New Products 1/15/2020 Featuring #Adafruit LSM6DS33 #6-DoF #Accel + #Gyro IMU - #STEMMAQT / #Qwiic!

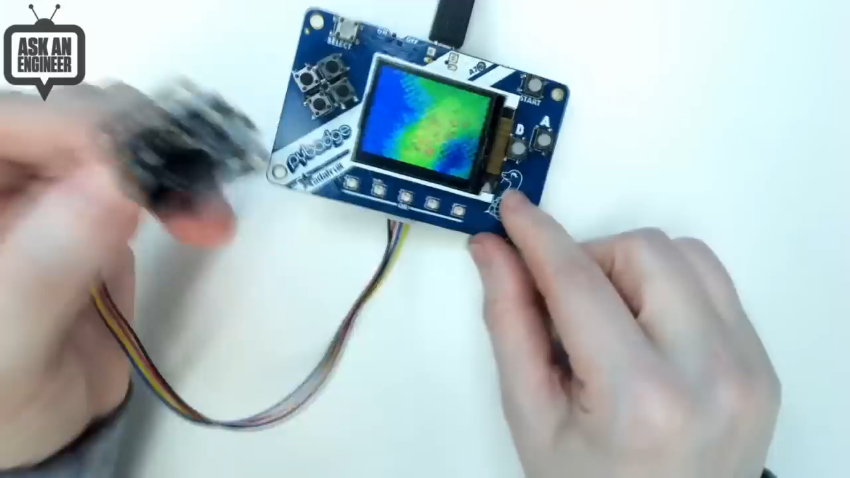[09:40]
it's well hold on it's upside down but it can it can see me hi hello